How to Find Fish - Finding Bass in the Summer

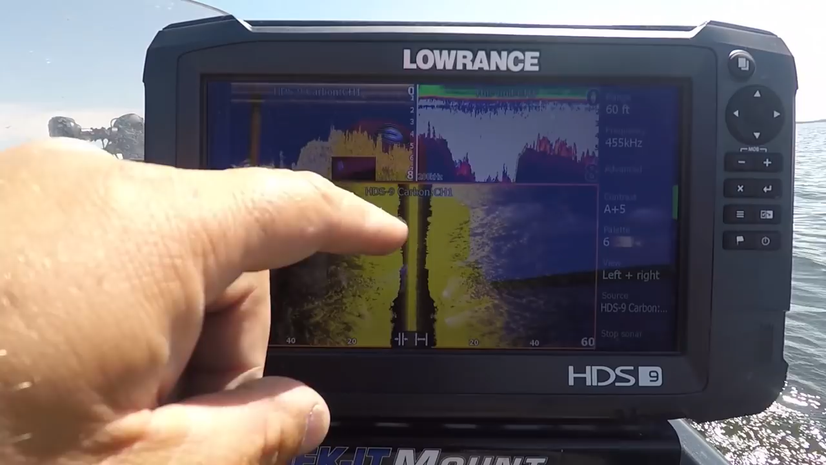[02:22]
That's your standard sonar. That's down imaging and that's side imaging.
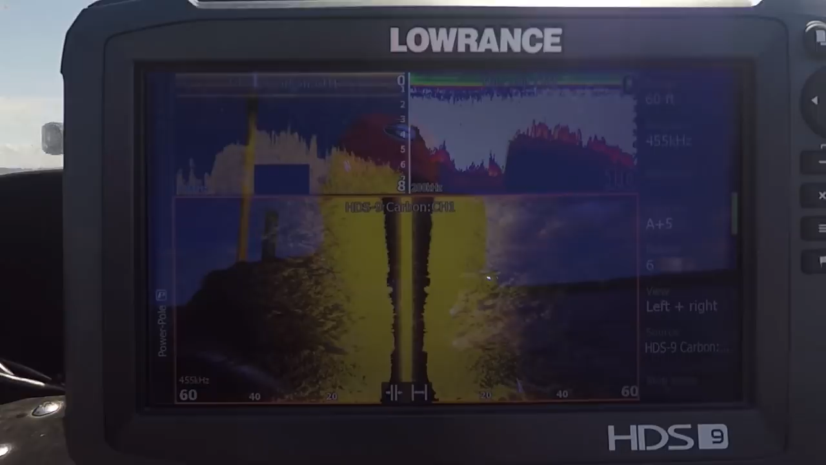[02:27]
Okay. Hope you guys can see that. I know there's a little bit of a glare, but that's kind of what I'm looking at.
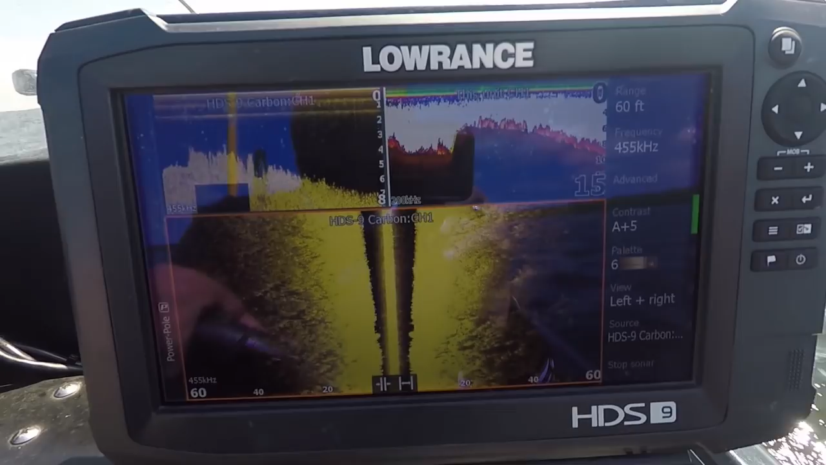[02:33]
And I'm going to point out what's fish. What you see right now is all grass. Looks like clouds.
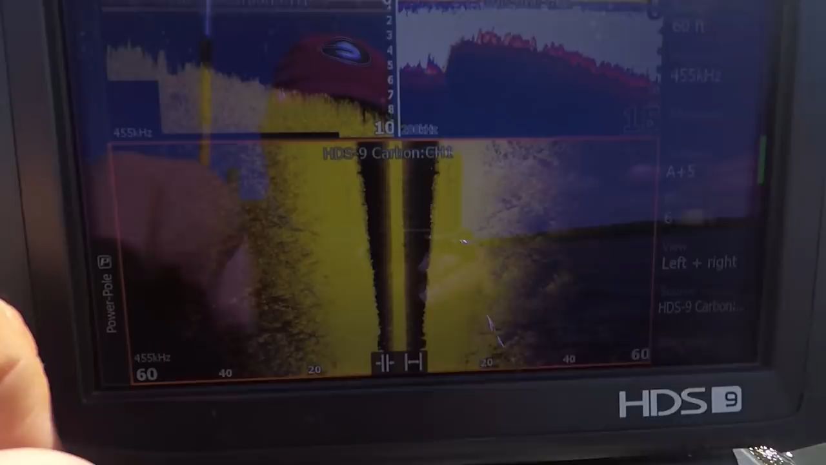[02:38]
And, uh, we're just, we're really shallow. We're going down to 12.
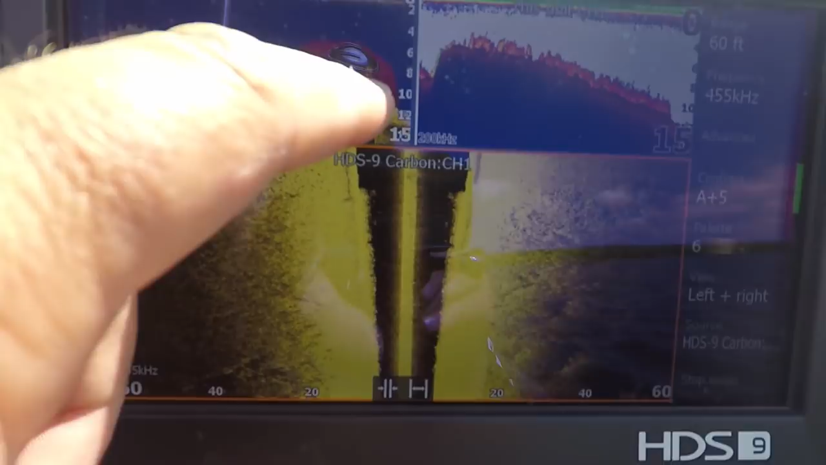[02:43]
You see that, that hard edge of that grass line ends at about 12 feet deep.
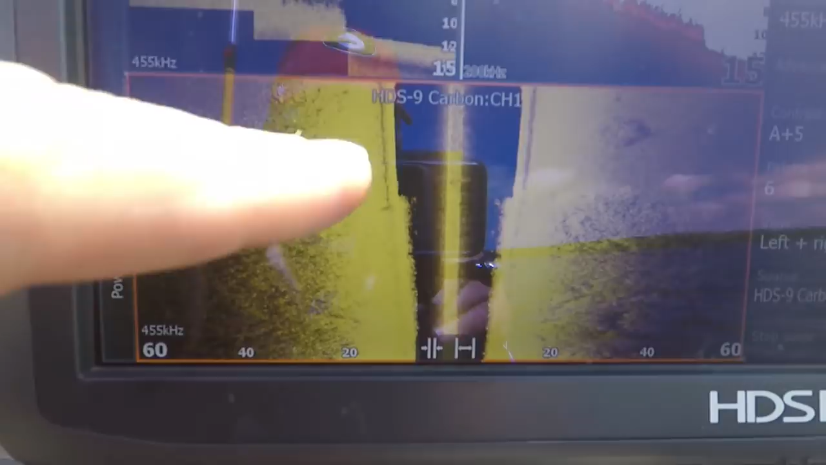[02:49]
And then you got rock and soft and, uh, actually hard bottom, sandy bottom to rock.
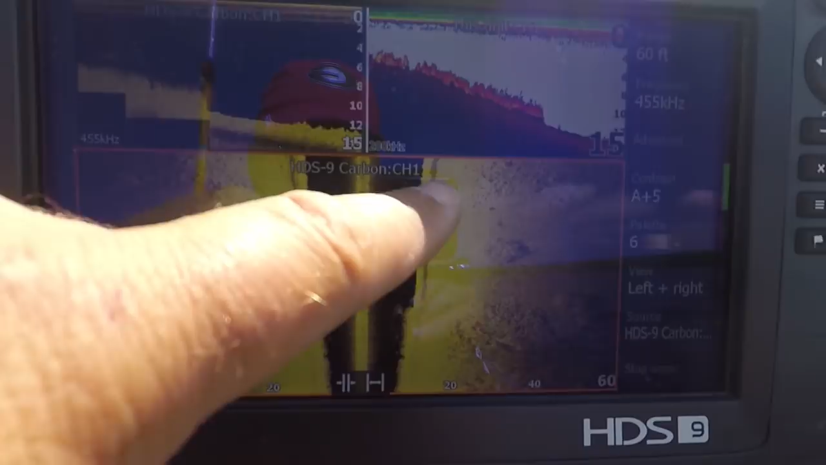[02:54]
Okay. So that's kind of what I'm looking at. I'll idle around until I see some fish and I'll show them to you.
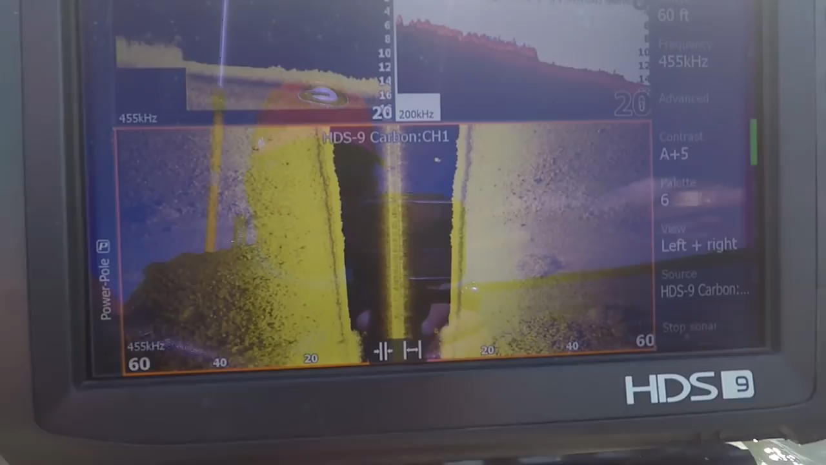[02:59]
There's a little school of fish right there off to the right side.
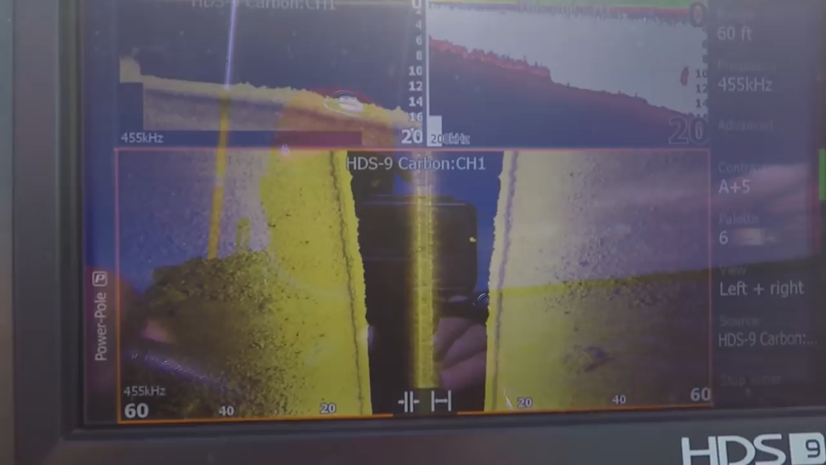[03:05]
So now the school of fish has just showed up right here and right there and right there.